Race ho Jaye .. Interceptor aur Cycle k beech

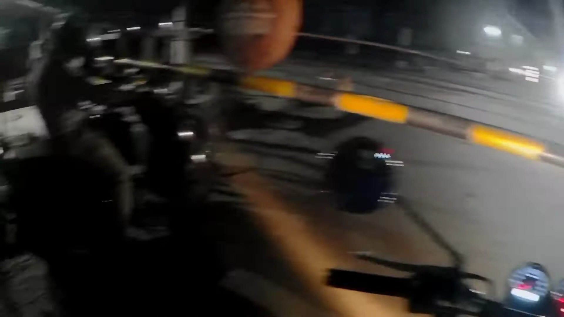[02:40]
तो ये वही है रेलवे फाटक, जहाँ मतलब एक बार ये रेलवे फाटक गिरा तो तीन चार ट्रेन क्रॉस करेंगे, उसी की बात हो रही है। ट्रेन आ रही है और फीलिंग आज मैंने करा नहीं, करेंगे।